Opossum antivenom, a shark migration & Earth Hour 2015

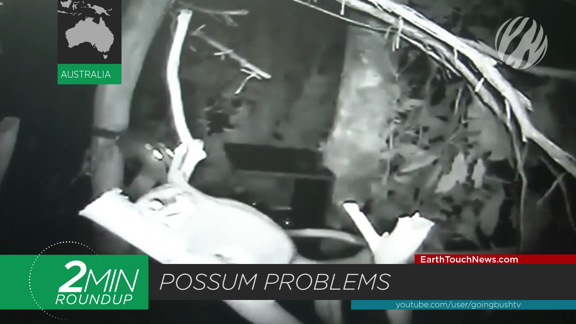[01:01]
Named for its club-wag tail, the tiny possum is Victoria's emblem animal. Speaking of being under fire, because velvet worms don't see well in the dark,